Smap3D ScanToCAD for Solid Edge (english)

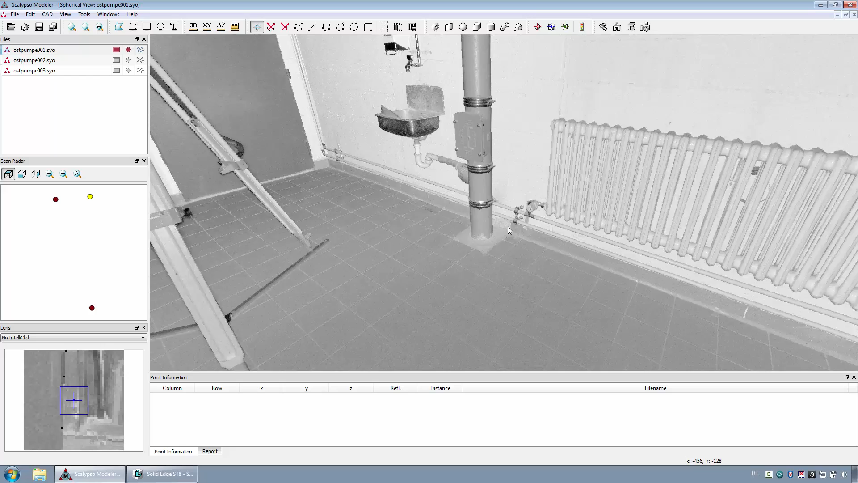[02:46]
The spherical view is the all-around vision starting from the scanner head and is also represented with the reflectance values of the laser scanner.
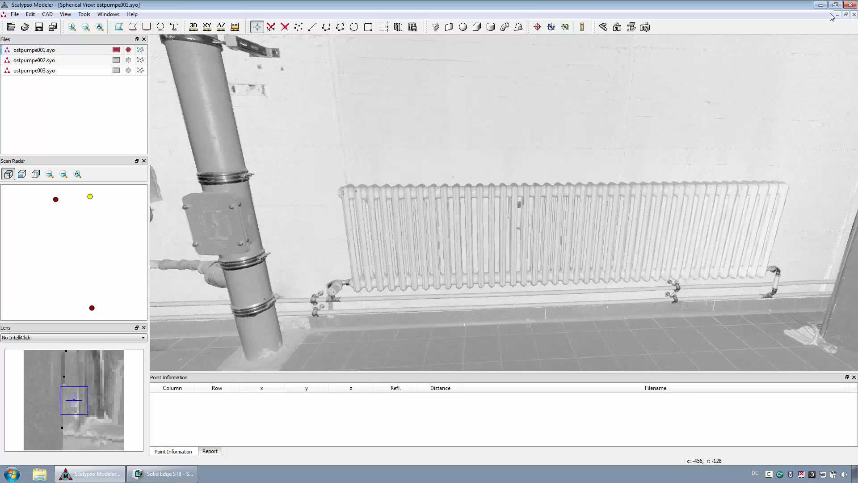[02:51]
The point cloud view shows only the measuring points contained in the point cloud.
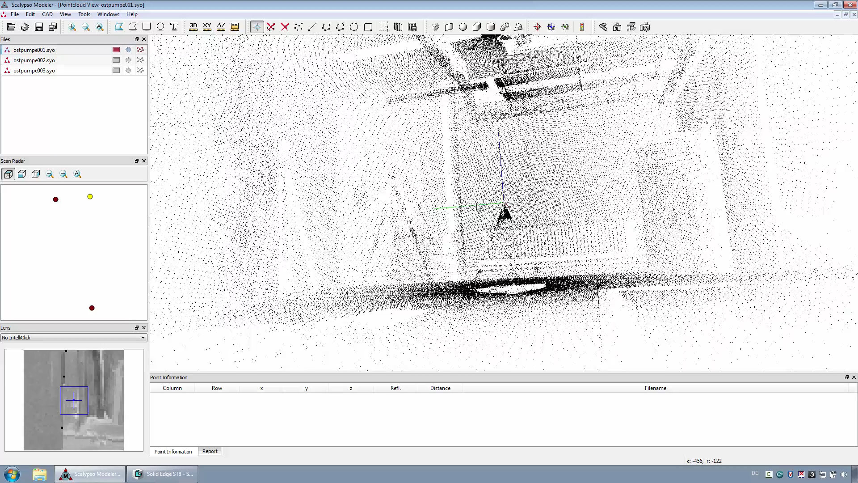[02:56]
In the middle left window, the scanner positions of the referenced scans are displayed. To export geometries with Scan2CAD from a point cloud into solid edge, the required points have to be selected in the planar view. With various functions, the selection can be specifically reconstructed and exported. First, the scanner location together with the ground level should be transferred to solid edge.
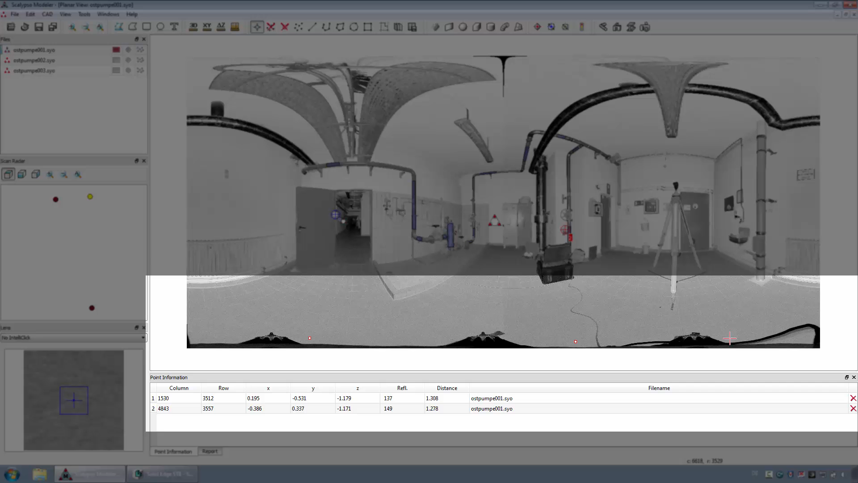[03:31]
For that purpose, three points along the shadow of the scanner tripod should be selected. With the function ExportCircle, a circle is automatically created on the ground level in solid edge.
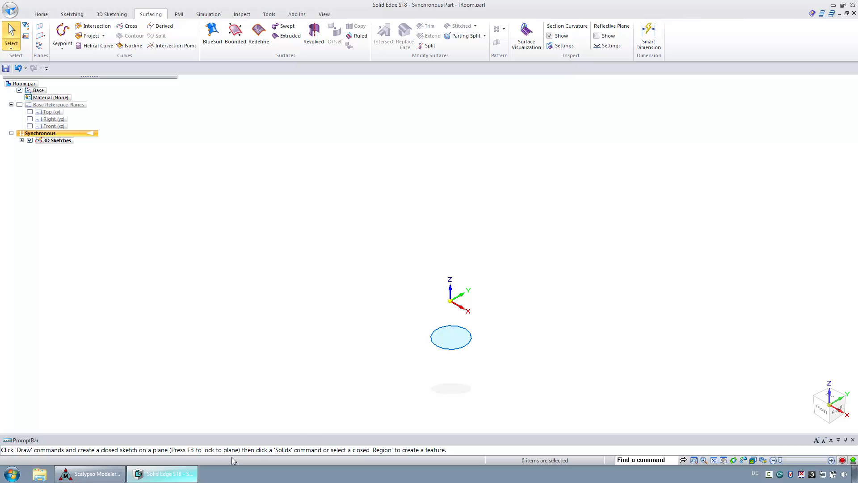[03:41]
The origin of this file corresponds with the position of the scanner head. After that, the ceiling level should be transmitted by selecting and exporting a line.
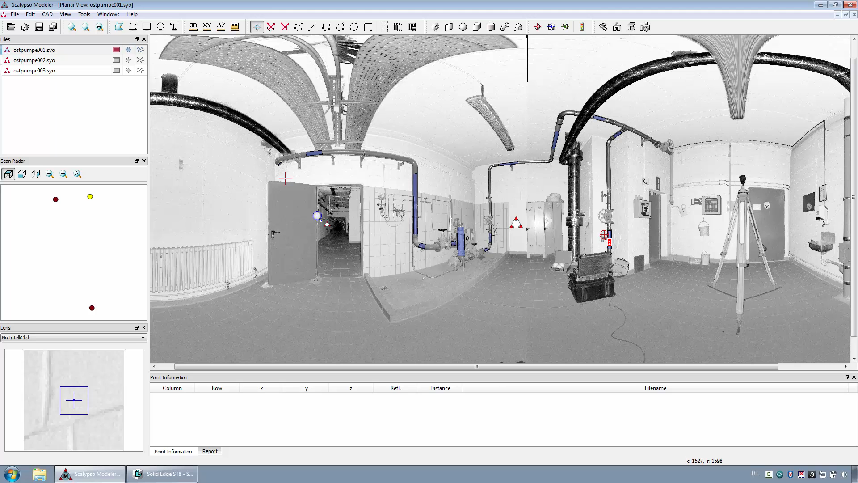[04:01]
In the next step, the room boundary should be transferred. For this, the function ExportIntersectionOfTheLineSegments is available. For that purpose, two points per wall must be sequentially selected. In the point list, the height of all points must be set to the same value. Then the resulting geometry should be exported.
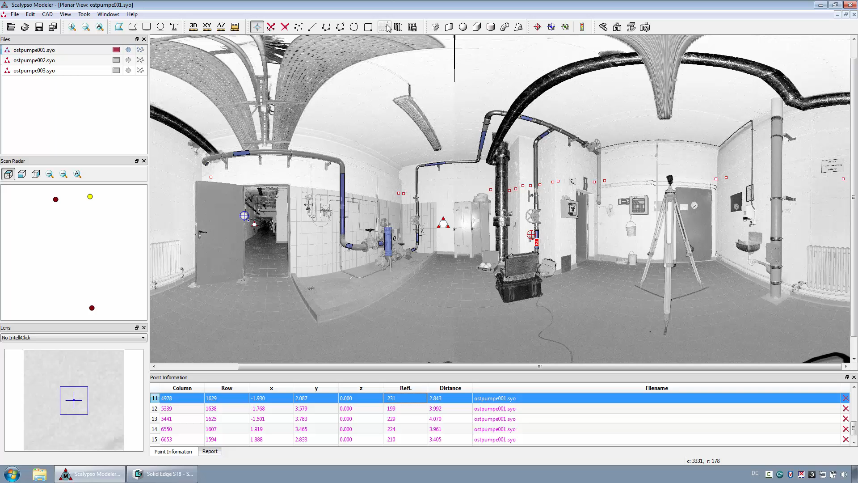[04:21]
In solid edge, the corresponding result will be visible. The floor and ceiling level as well as the room boundary will be available as sketches.
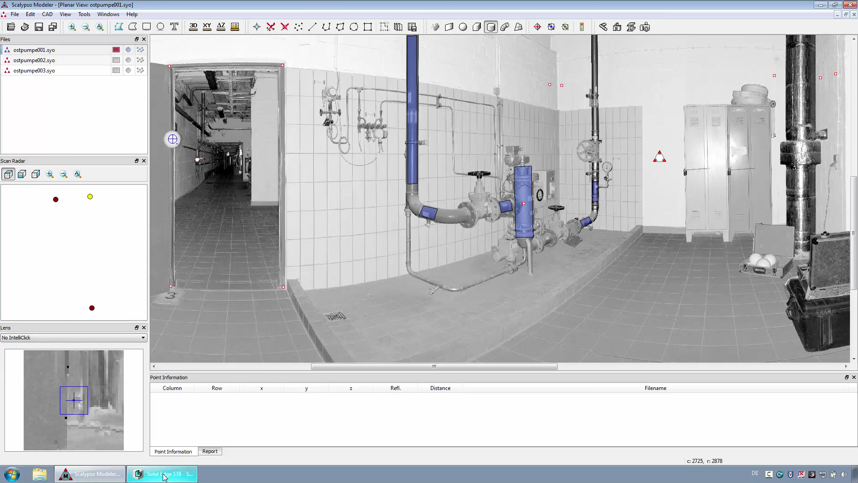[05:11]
Select the base area as a rectangle.
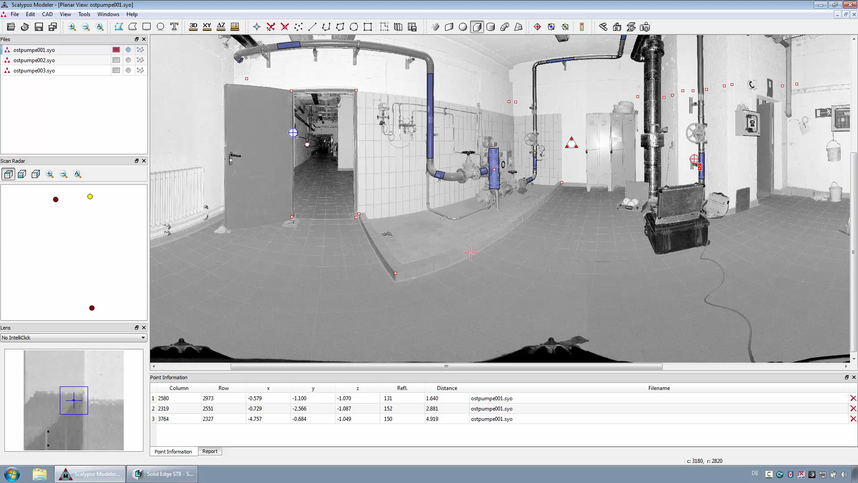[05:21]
Next, the first pipeline should be reconstructed and exported contiguously with the pipe module.
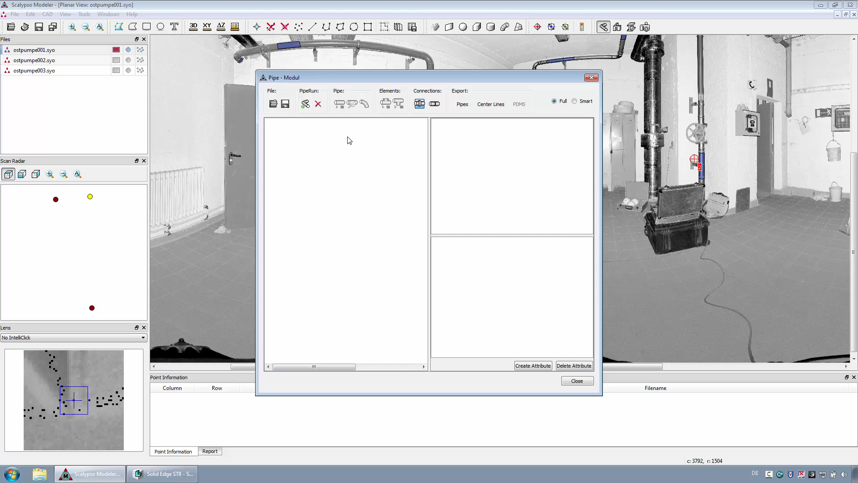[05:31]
For this purpose, a new pipe run needs to be created. Then the first tube segment must be defined by selecting a start and end point. After that, the pipe detection must be done for this segment over the algorithm of the cylinder detection.
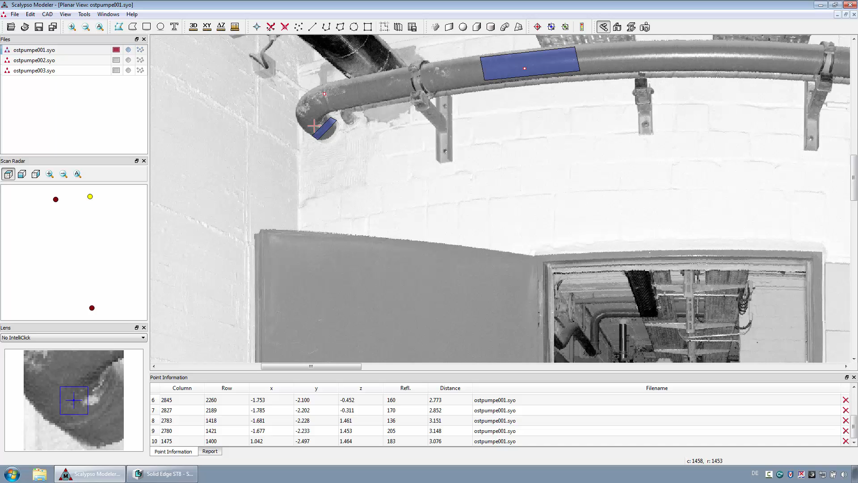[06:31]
If necessary, additional scans can be involved. For the export, the option Pipes should be used to get the pipeline into CAD as solid geometry. The results are visible in Solid Edge. Also, the second pipeline should be exported to Solid Edge. For this purpose, this pipeline has already been reconstructed in the pipe module and saved as an XML file. After loading the XML file, the content can be exported directly.
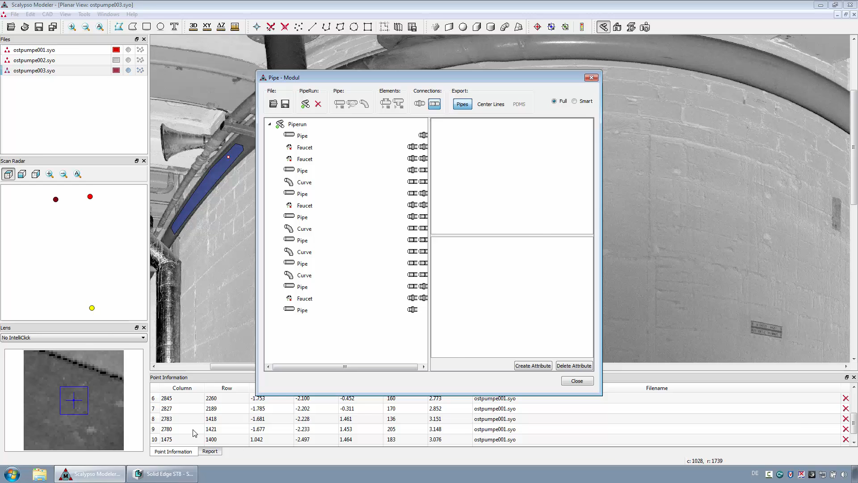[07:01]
Next, the room boundary of the second room should be transferred. For this purpose,
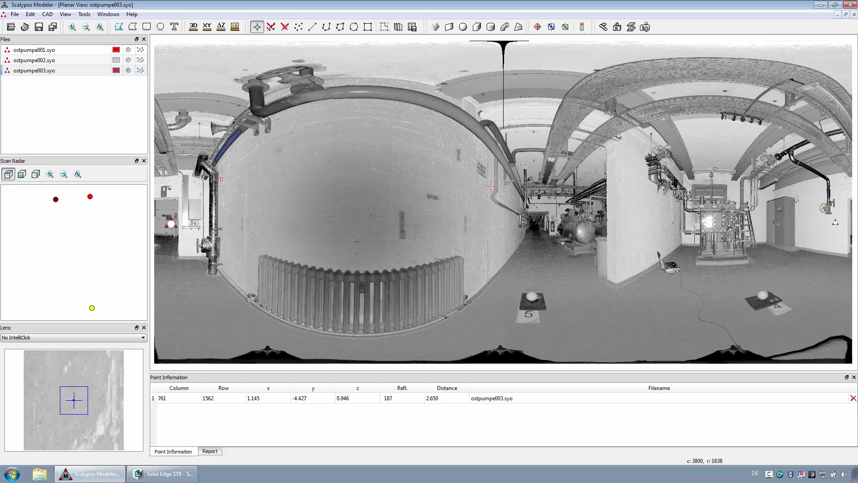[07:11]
again the function Export Intersection of Line Segments should be used.
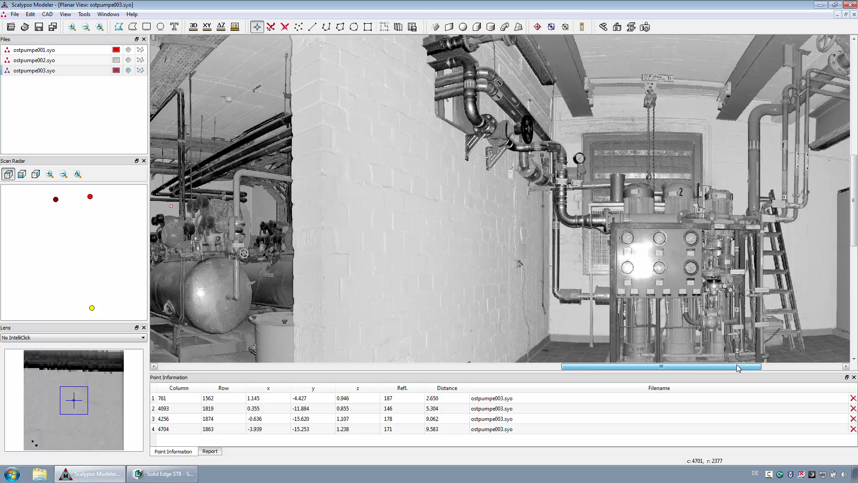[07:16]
Two points per wall must be sequentially selected.
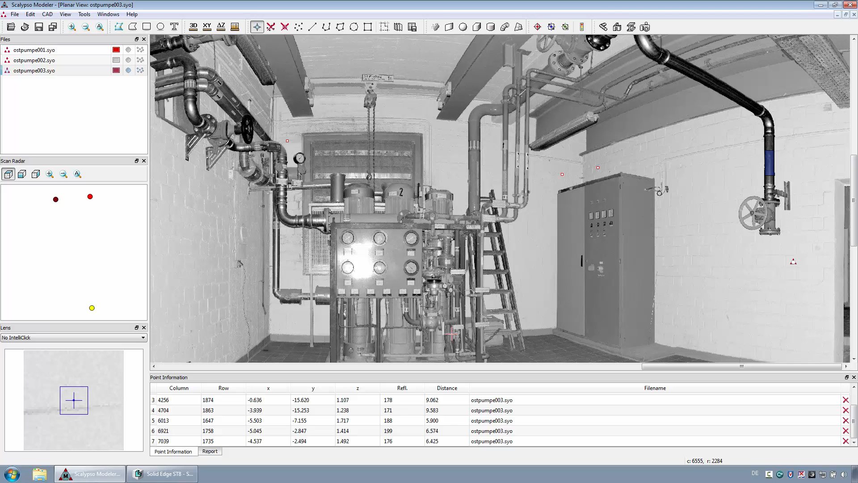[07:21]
The height of all points must be set to the same value and then exported as intersection. Native Solid Edge features will again work great with these geometries.